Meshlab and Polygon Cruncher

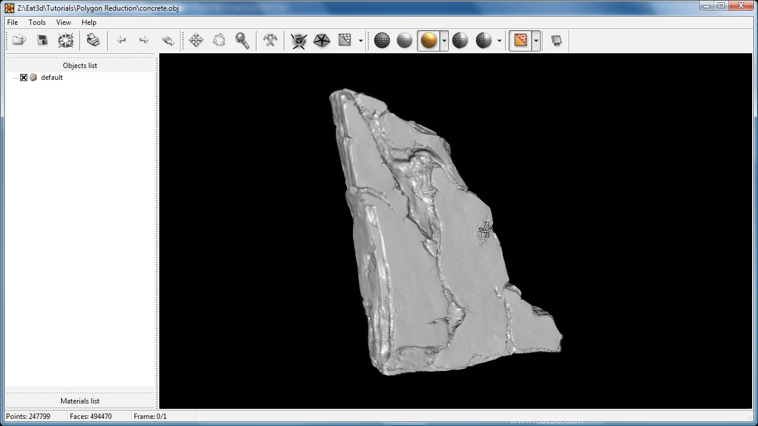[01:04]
Now the face count is pretty high, it's almost 500,000 faces.
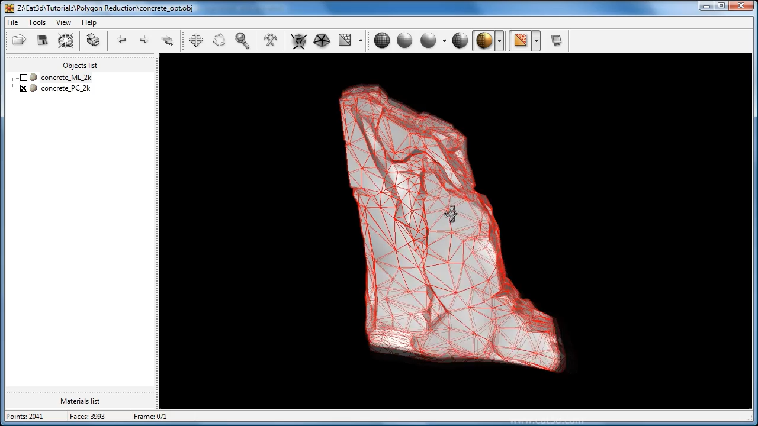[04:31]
As you can see this is the Polygon Cruncher version and this is the MeshLab version. Now they've both done really,